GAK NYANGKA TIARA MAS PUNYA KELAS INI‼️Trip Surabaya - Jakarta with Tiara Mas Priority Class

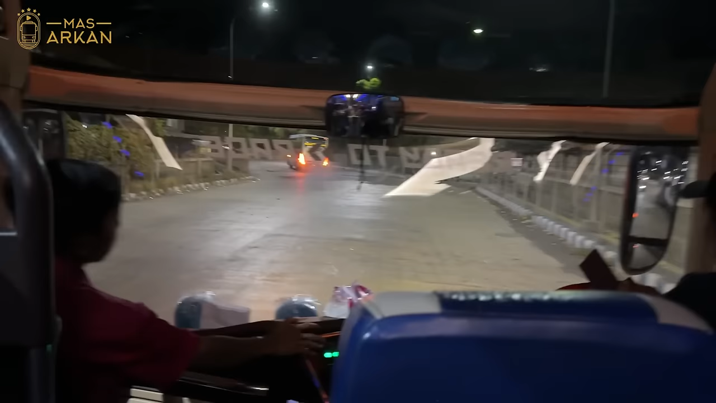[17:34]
Yang di Traveloka itu titik kumpulnya. Atau jam kumpulnya jam 18 lewat 45 menit. Perjalanan dari Surabaya menuju ke Jakarta. Kalau Bestia Ramas kurang lebih sekitar 10 sampai dengan 12 jam perjalanan. Dan ini full toll ya teman-teman. Tidak lewat bawah atau lewat panturah itu enggak. Jadi ini memang full lewat jalan tol. Dan dari sini sudah tidak ada pemberhentian lagi. Langsung menuju ke rumah makan Duta 3 Ngawi.
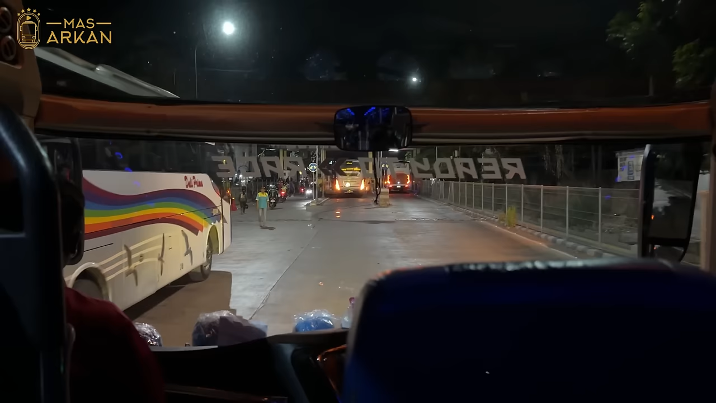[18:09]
Dan seperti inilah di pintu keluar dari terminal Purabaya Bungo Rasih. Seperti biasa di sini banyak yang sedang menunggu penumpangnya.
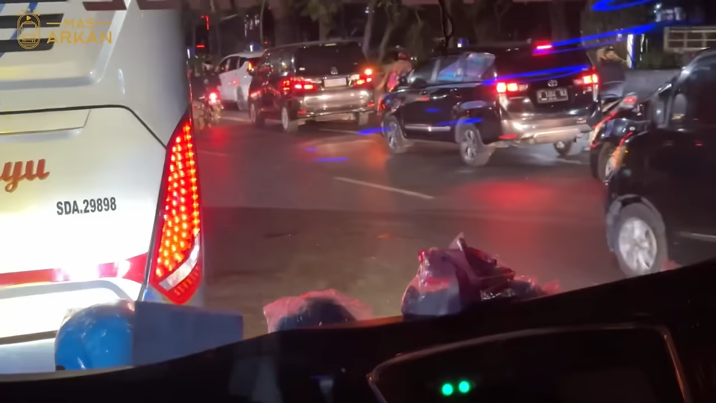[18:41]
Akhirnya ini meninggalkan terminal juga. Dan langsung disambut dengan kemacetan. Jadi ya buat teman-teman yang belum ke Surabaya. Belum pernah ke Surabaya maksudku.
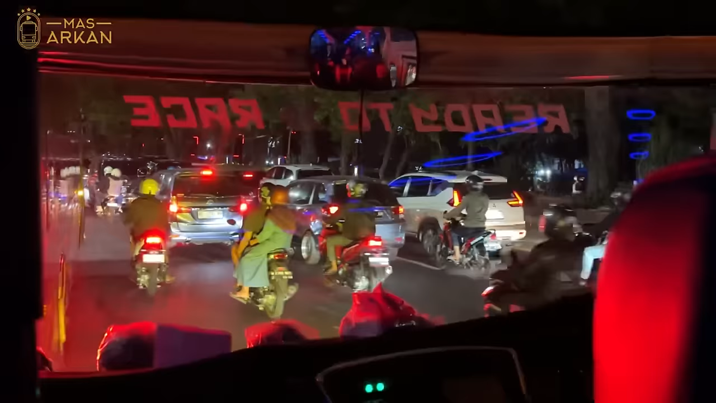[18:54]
Seperti inilah Surabaya ya. Macetnya ya bisa dibilang mirip-mirip dengan Jakarta teman-teman.
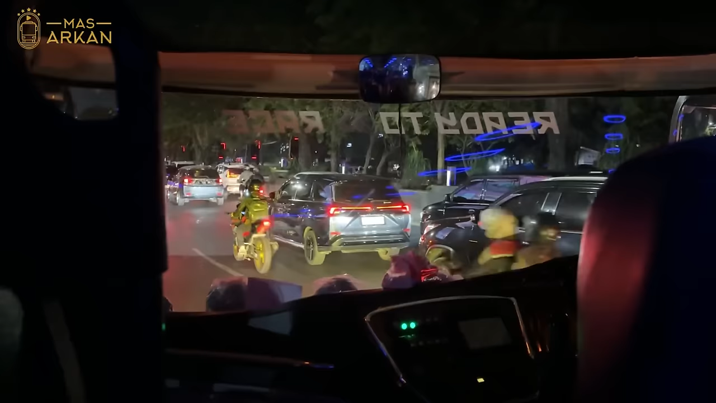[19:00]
Terlebih lagi di pagi hari pas jam berangkat. Dan juga sore hari pas jam pulang kerja.
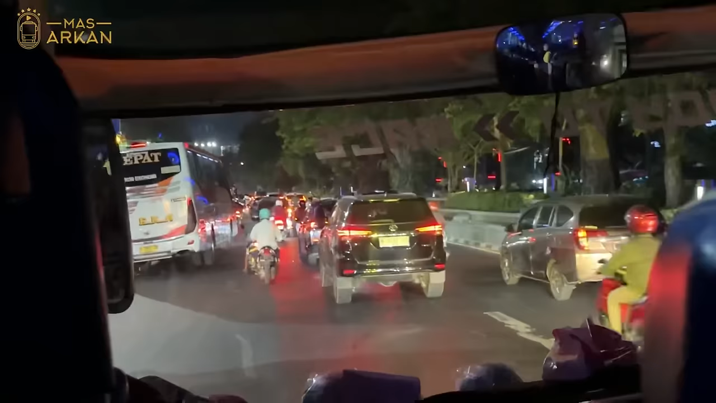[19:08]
Seperti inilah kira-kira trafiknya. Padat merayap. Padahal sekarang sudah jam setengah 8 malam ya. Kebayang gak jam 5 sore jam 6 sore. Kayak gimana macetnya disini. Nah ini kita barengan dengan satu bus Juragan 99 Trans.
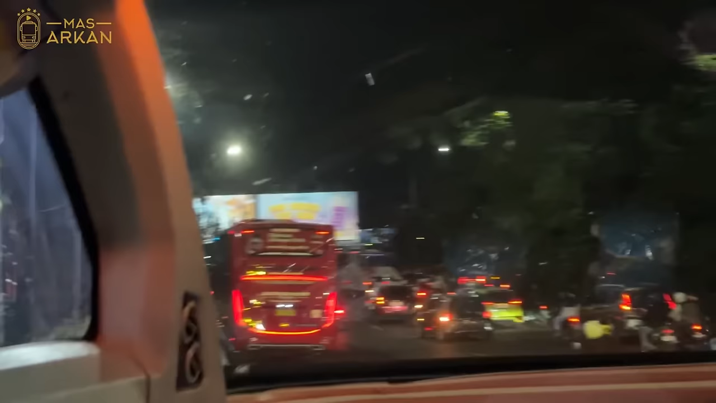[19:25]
Itu dia dari Malang menuju ke Poris Kelawat Tanggerang.